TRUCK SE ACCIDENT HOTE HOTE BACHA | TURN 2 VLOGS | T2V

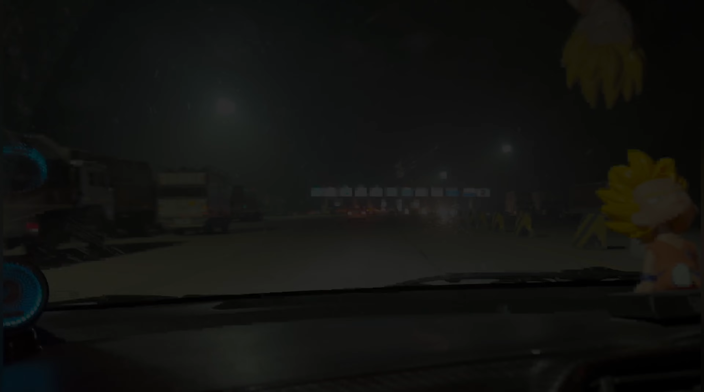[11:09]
टोल ही टोल मिल रहे हैं तो आज हम आ चुके हैं फाइनली लखनऊ। आप सामने देख सकते हो नवाबगंज बर्ड सेंचुरी,